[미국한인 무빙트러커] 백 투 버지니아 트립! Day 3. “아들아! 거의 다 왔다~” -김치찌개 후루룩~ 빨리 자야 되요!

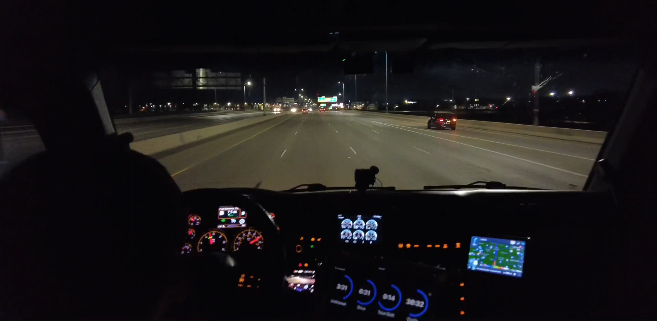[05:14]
들어온지 꽤 됐어요 지금 여기는 뭐 브루클린 센터라는 도시인데요 지금 미시시피 강을 건너고 있습니다 미시시피 강이 되게 작죠 강폭이 되게 작아요 지금 금방 건넜어요 벌써 여기 이렇게 94번으로 와서 강을 건너면 미시시피 강폭이 아주 작습니다 자 이제 저는 이제 미네아폴리스 미네소타의 유명한 도시 미네아폴리스로 들어갈 거에요
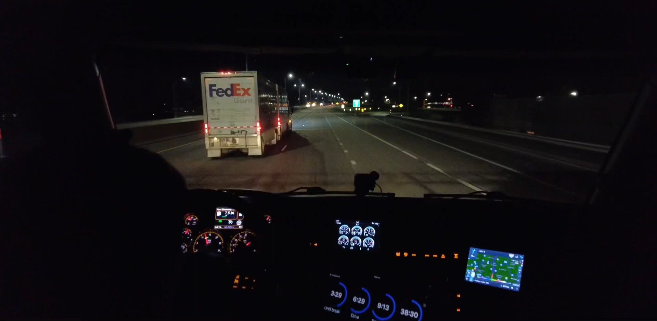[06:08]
694번으로 빠져나와서 미네아폴리스는 지금 오른쪽으로 있을 거구요 세인폴 도시 쪽으로 가고 있습니다 여기 미네아폴리스하고 세인폴은 거의 붙어 있어요 도시가